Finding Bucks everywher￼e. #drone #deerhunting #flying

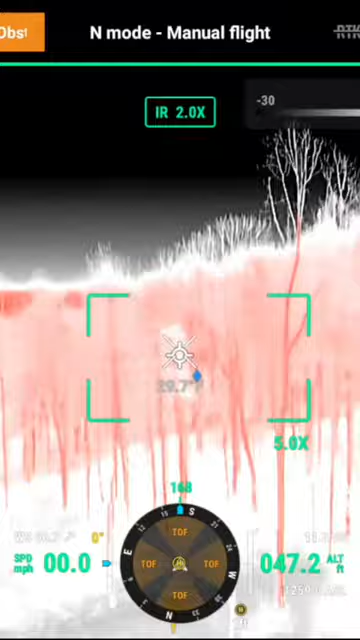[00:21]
So we, uh, we just found his buck.
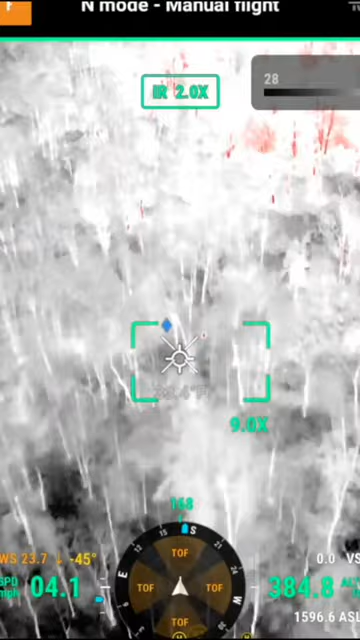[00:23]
Feet away. We're, oh, he's alive.